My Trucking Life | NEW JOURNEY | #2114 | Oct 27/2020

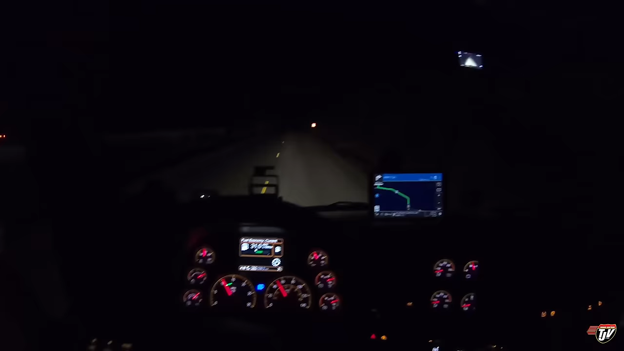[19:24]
And it's 10 o'clock and we're on our way. Not too bad. What did I get there? 7? So 3 hours? That's not too bad. My appointment was for 1 a.m. and I'm leaving there at 10 p.m. So I'll take it. So we're heavy. We're sitting at just under 80,000 pounds, probably about 78,000 pounds. We're going to scale ourselves at the Irving on the way past there at the CAT scale. And just make sure that we're not overweight or anything.
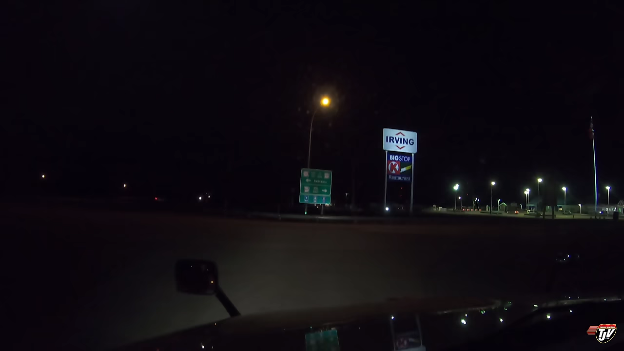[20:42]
So I've got to go all the way to the nearest Catskill, which is down here in Moncton, or wherever it be, whichever, you know, this happens in other places too. And if I'm overweight, I gotta go all the way back to the shipper and tell him to take a pallet off. Destination in 100 meters on the left side. But I'm not gonna cross the border until I'm scaled, because once I cross the border, I can't come back. That's how it works.
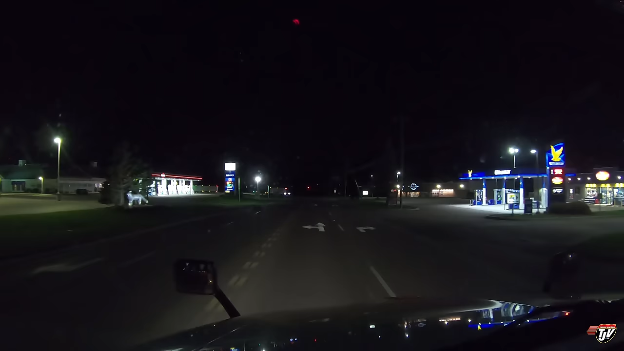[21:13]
Once you have arrived at your destination, on the left side, big stop, Circle K number 2016. Are you done now? Jeez, Karen, I know you want to be part of the vlog, but come on. Well, yeah, once I cross the border into the U.S., the freight can't cross back. They won't clear it to go back. So if it's overweight, it's overweight. That's why you gotta scale it before you cross the border.
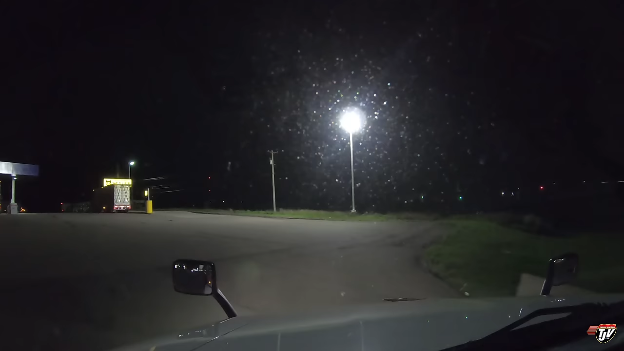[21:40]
That's what we're gonna do right now. Certified scales, so that if they're wrong, they'll pay my ticket for me.
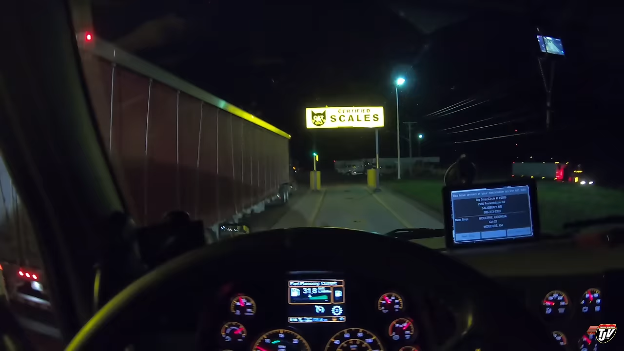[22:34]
If I can get it in gear here. There we go. The guy's just yelling at me through the speaker. First rail rebate! Put on to the scale! I can hear you, bud.